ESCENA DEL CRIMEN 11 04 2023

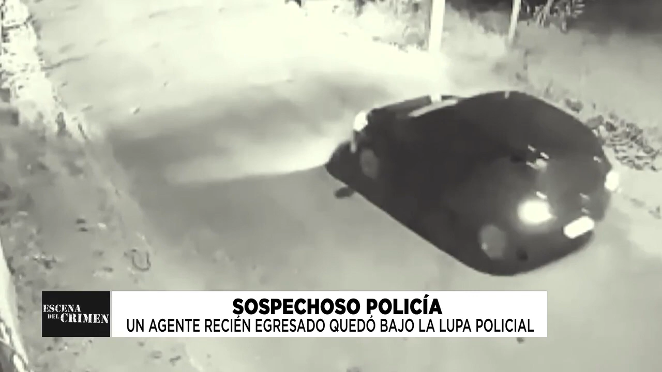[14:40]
daban cuenta de la presencia de otro vehículo, una camioneta.